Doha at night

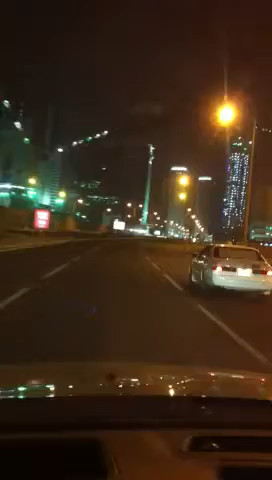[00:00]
This is Doha City. The music here in the background is a movie playing for my son. We actually have a DVD player in the car. So don't, you know, he's back there knocking himself out. Okay, I'll turn it back up. There you go. He's back there watching. I don't even know what the heck he's watching. Tangled. Anyway, this is Doha City.